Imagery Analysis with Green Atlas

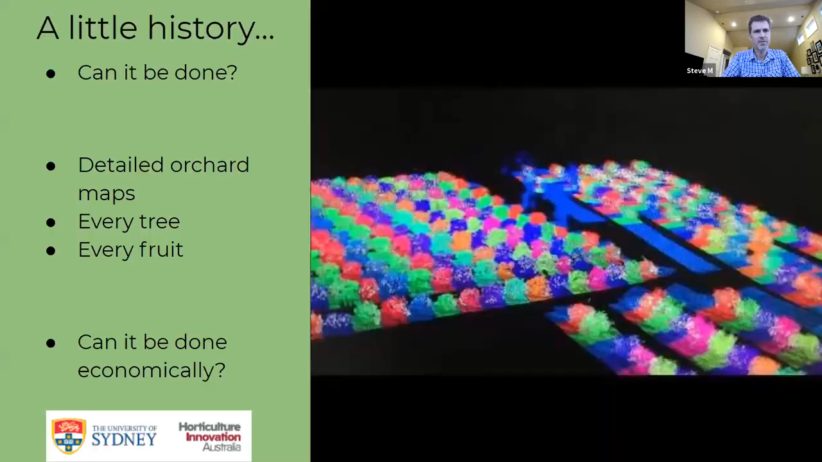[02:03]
So with that said, I will turn it over to Steve Shedding. Steve, welcome. Thank you. I'll try not to take up too much time,
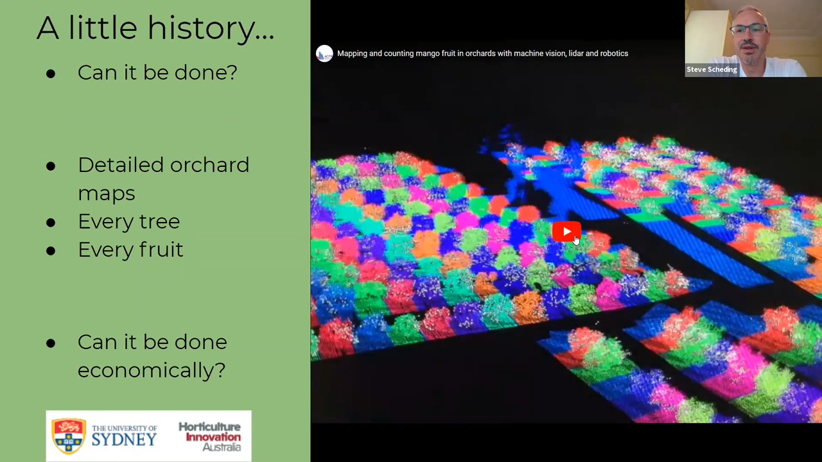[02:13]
but I thought I'd give people a little bit of the Green Atlas story this morning and talk about where we've come from and what led up to the establishment of the company. So prior to Green Atlas, we've been doing six or seven years of R&D. Oh, if you can go back a slide, Steve.
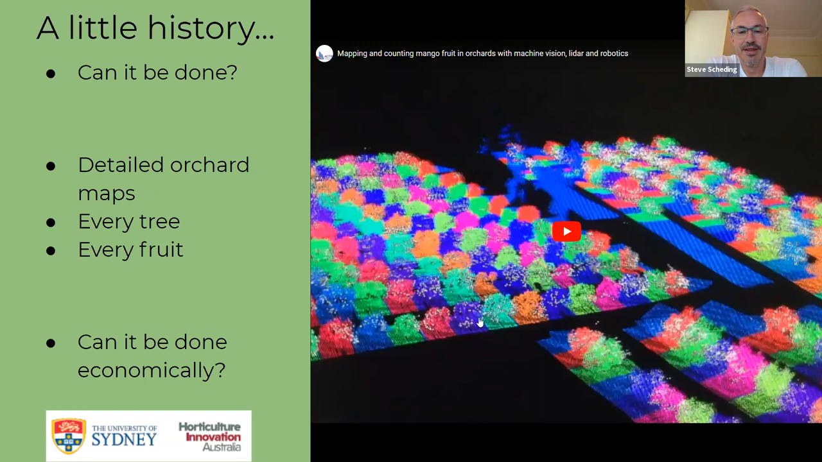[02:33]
And really to answer the question, can you take robotics technologies, computer vision and solve the problem of,
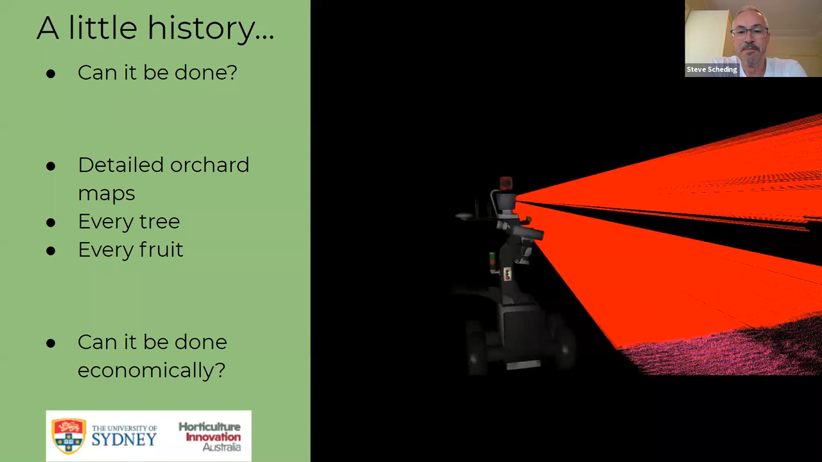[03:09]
This is it doing some LIDAR scanning, showing the kinds of information that we can build up.
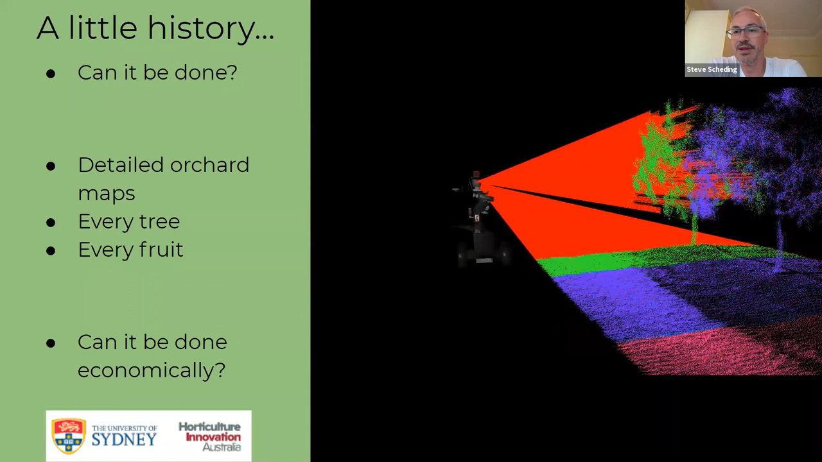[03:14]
In this example,
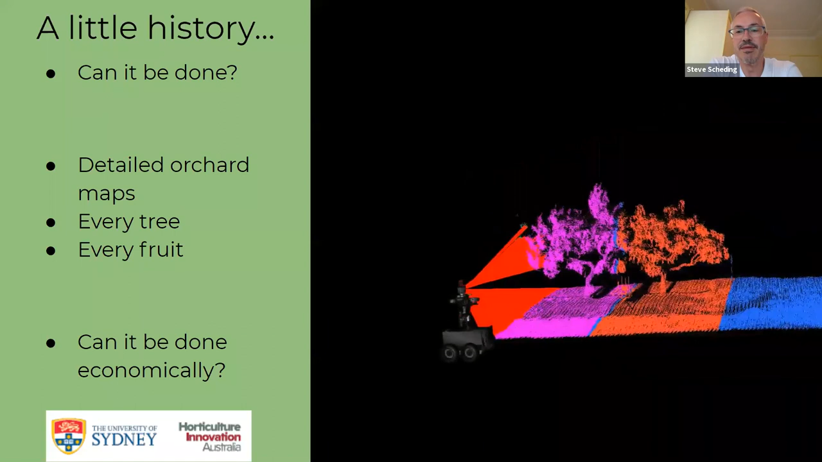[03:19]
it's imaging and segmenting every single tree, I believe, in an almond orchard here. So really, this was the, you know,
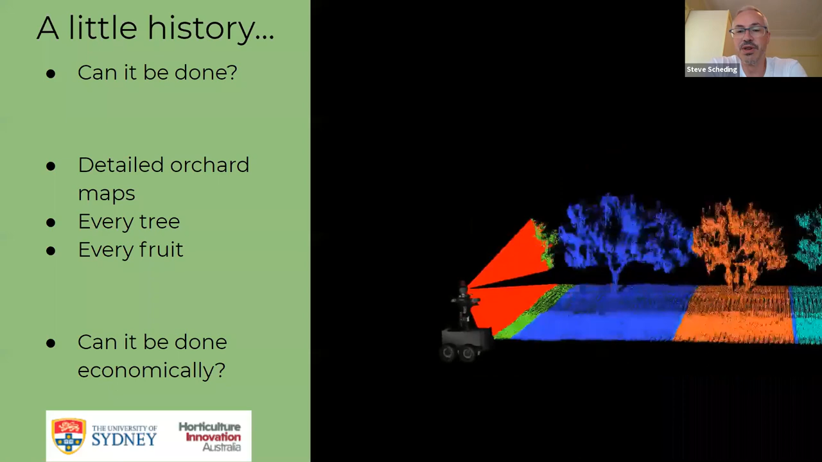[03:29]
the culmination of a lot of robotics research that had gone on before even the horticulture research. So a lot of these technologies and techniques were stolen from existing things. This is what it looks like at scale. This is now a mango orchard. Every single one of those white dots is where we've detected a fruit.
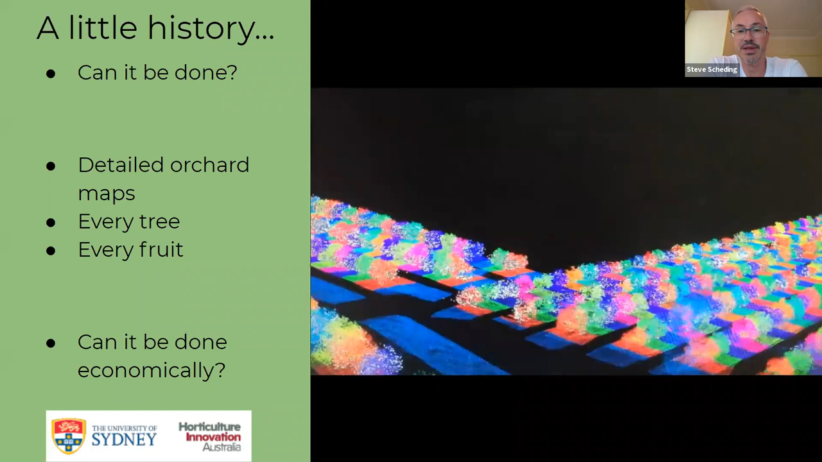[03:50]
So we're looking at, you know, how do we do yield estimation in this particular image and on a per tree basis.
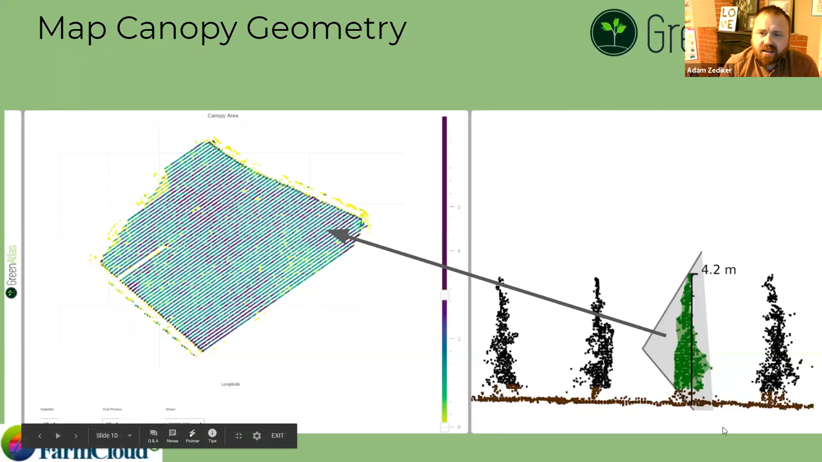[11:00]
And then you're seeing rows one, two, three, three is the actively scanning row. And then four is the row behind it. Next slide. Next slide. We have two different ways to look at this data on very efficiently on the left hand side.